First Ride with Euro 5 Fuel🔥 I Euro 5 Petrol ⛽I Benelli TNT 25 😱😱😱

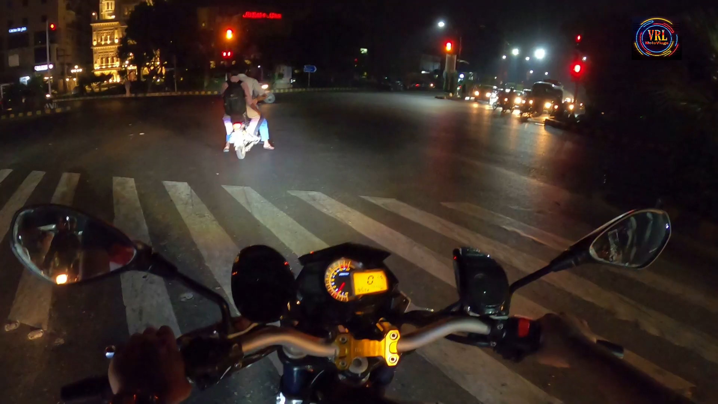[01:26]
अभी भी ये मैं क्रॉस कर रहा हूँ, बरकत मार्केट वाला इशारा क्रॉस किया है मैंने, यहाँ पे है एक शेल का पंप,
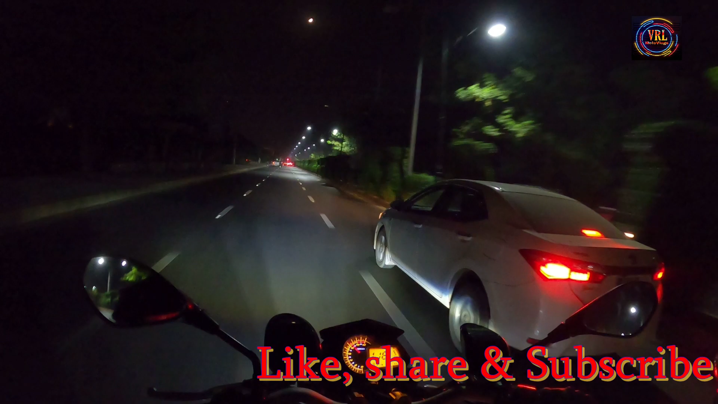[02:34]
ये यहाँ पे एक पंप है पीएसओ का,
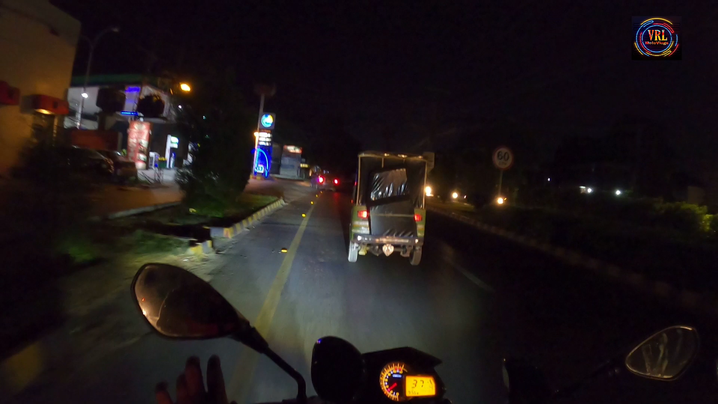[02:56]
तो यहाँ से पता करते हैं,
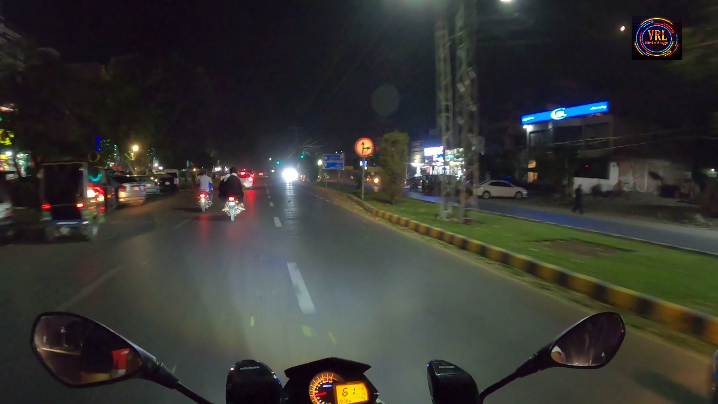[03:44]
उन्होंने बताया भाई जान ने कि अकबर चौक से सीधा जाना है आपने। ये हम अकबर चौक पहुंच गए और इशारा बंद है,
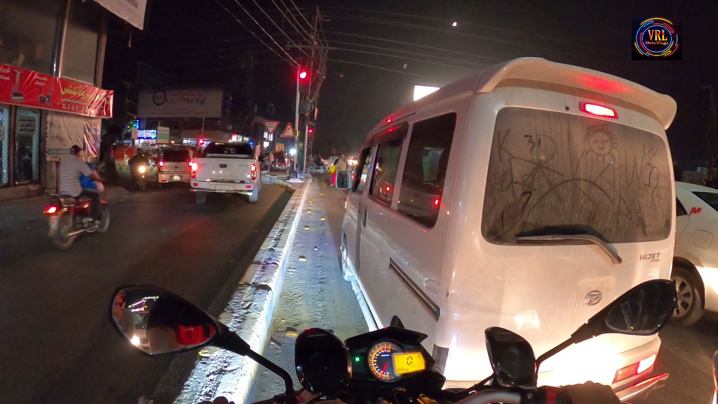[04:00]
अपनी बाइक में फ्यूल भी बिल्कुल ख़त्म होने वाला है, जल्दी मिल जाए तो ही बेहतर है, वरना बाइक को धक्का लगाना पड़ेगा। ये आप देख रहे होंगे कि जहाँ पे फ्यूल की इंडिकेशन है वो आखिरी सेल जो है ना वो ब्लिंक कर रहा है।